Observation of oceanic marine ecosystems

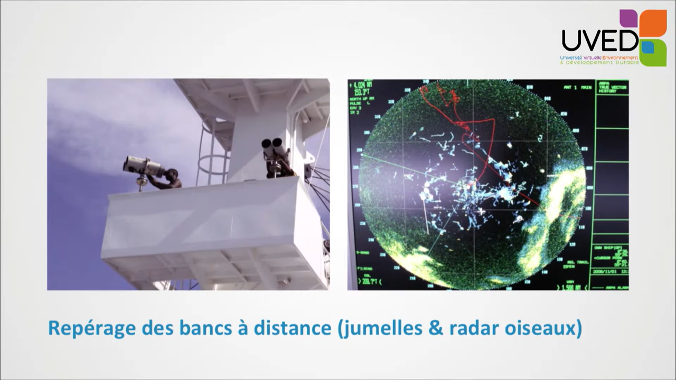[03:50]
and finally radars trying to spot the presence of birds because usually when there are birds it means that there is food below and there are probably fishes and tuna fishes below the birds. They also use sonars in the water to identify concentrations,
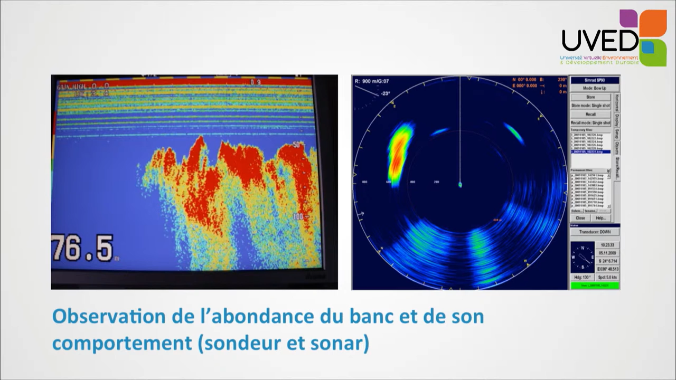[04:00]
schools of fishes which could be tuna fish but elsewhere, something else as well, either around the ship or below the ship.